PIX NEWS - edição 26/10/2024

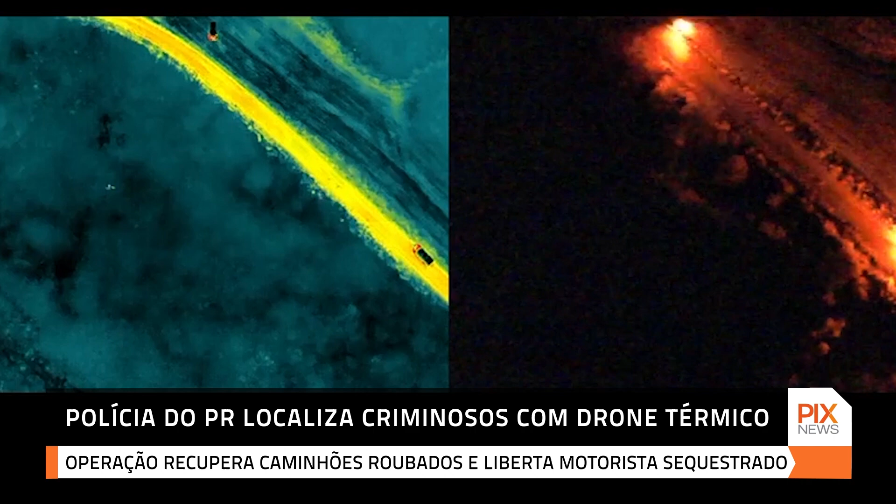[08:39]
que teria sido utilizado na ação criminosa e seguiu até a região de Jacutinga e Saltinho,
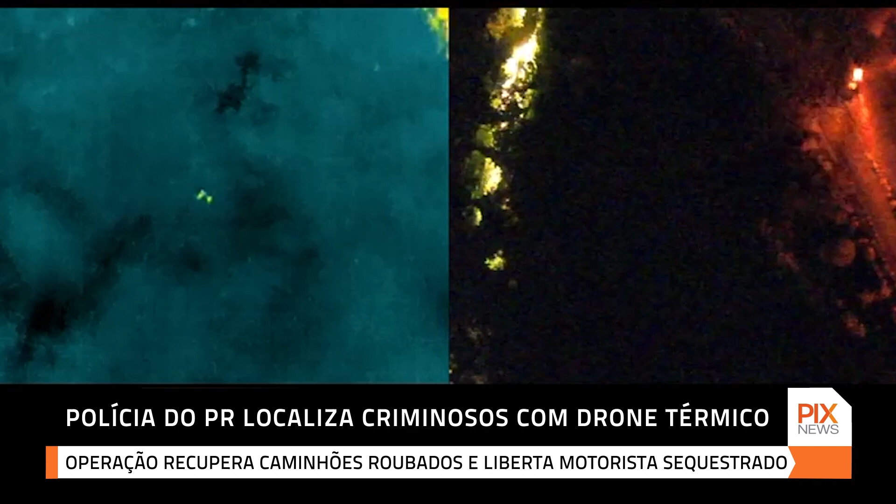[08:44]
onde foi registrada a tentativa de transbordo de carga.
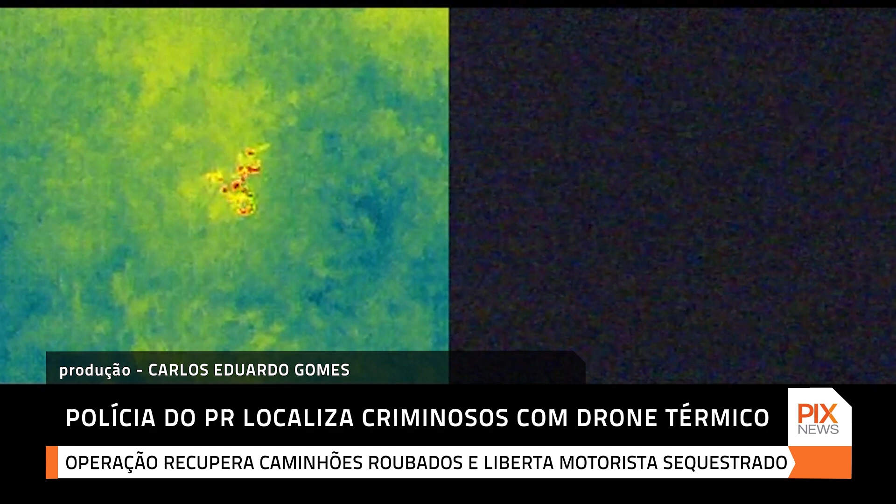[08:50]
Após a abordagem, os suspeitos fugiram e se esconderam na mata. Com o apoio de várias unidades da PM,
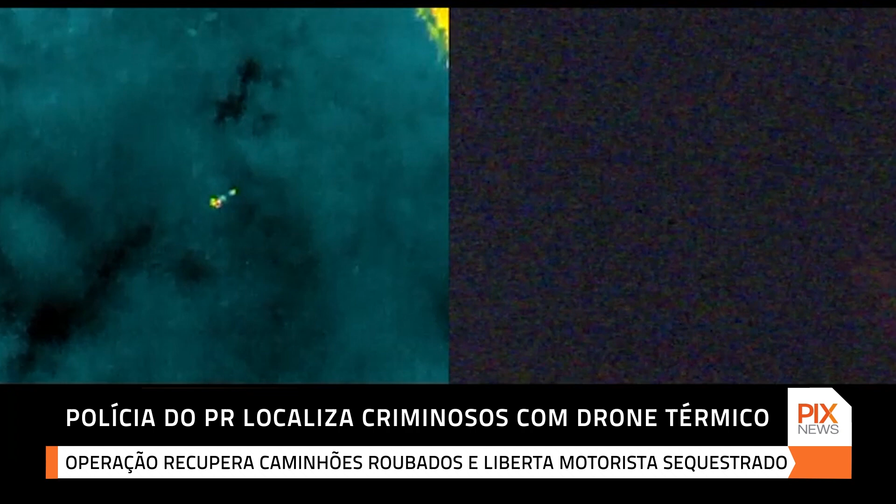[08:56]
drones foram usados para detectar fontes de calor na vegetação.
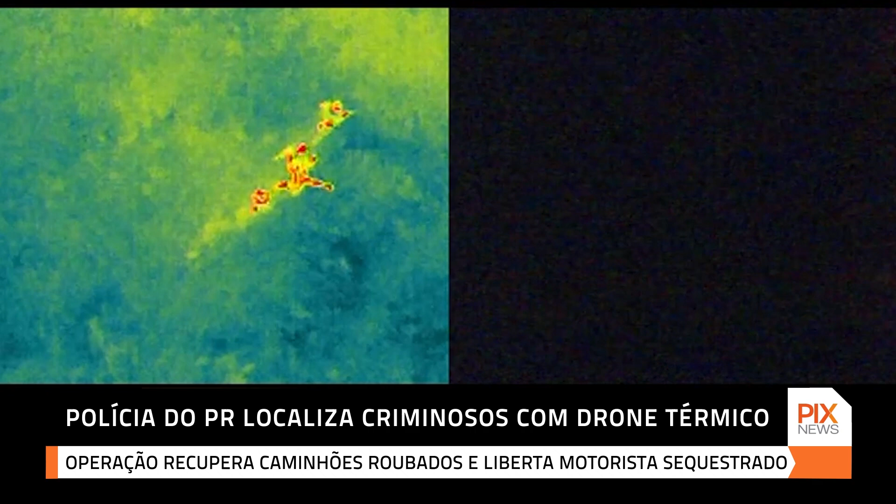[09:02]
Os criminosos resistiram à rendição, confrontaram os policiais do COI e foram mortos no local.
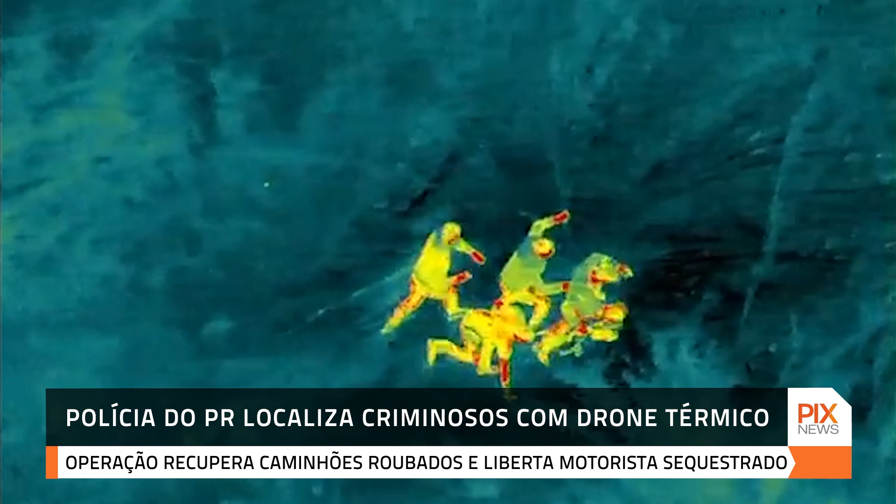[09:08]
O motorista do caminhão foi encontrado com vida, mas apresentava ferimentos leves.